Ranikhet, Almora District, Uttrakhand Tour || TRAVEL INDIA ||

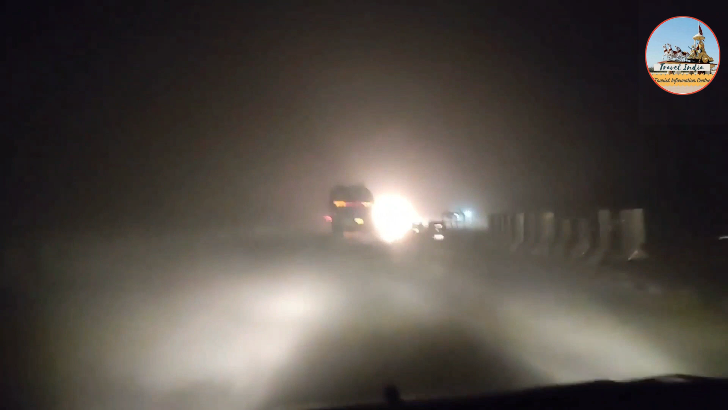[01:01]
हम दिल्ली से बायां हापुड़ बाईपास होते हुए रामनगर होते हुए रानीखेत जा रहे हैं, और देखिए कितना कोहरा है रास्ते में,
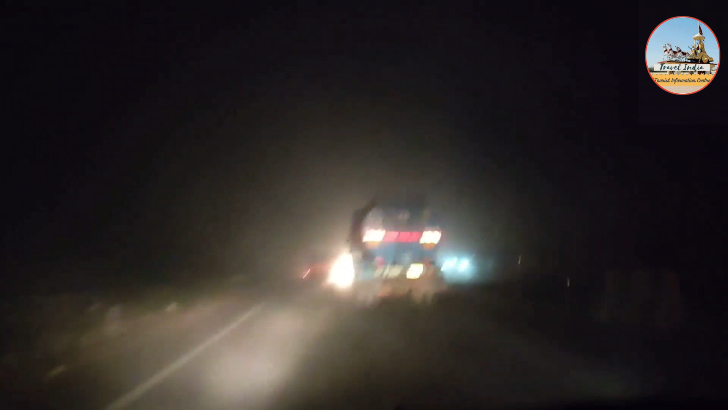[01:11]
कोहरा ही कोहरा, कोहरा ही कोहरा। गाड़ी भी बड़ी संभाल के चलानी पड़ रही है।